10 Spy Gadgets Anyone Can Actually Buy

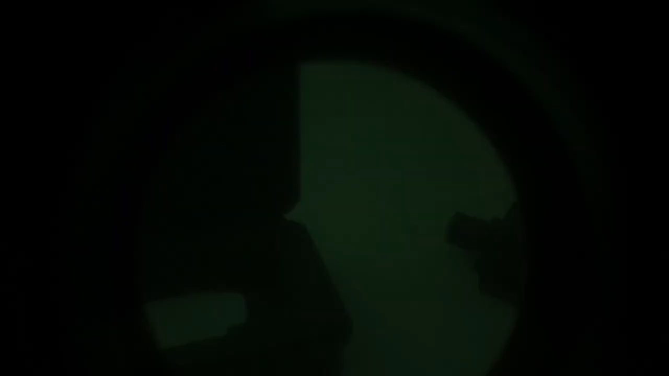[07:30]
Night Vision Binoculars One of the major gadgets associated with spy work is Night Vision Binoculars.
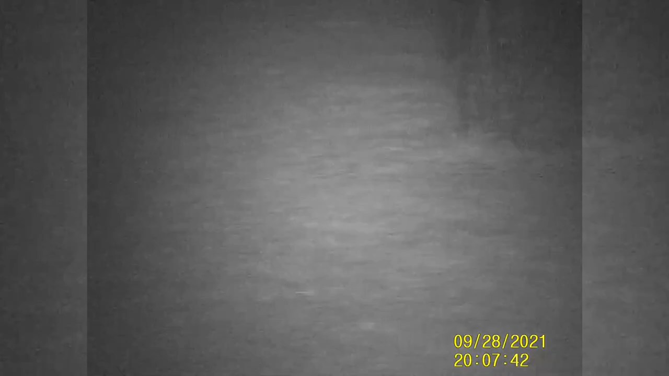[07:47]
The G-Thunder Digital Night Vision Binoculars are made primarily for hunting but can be used for other purposes, whatever those may be.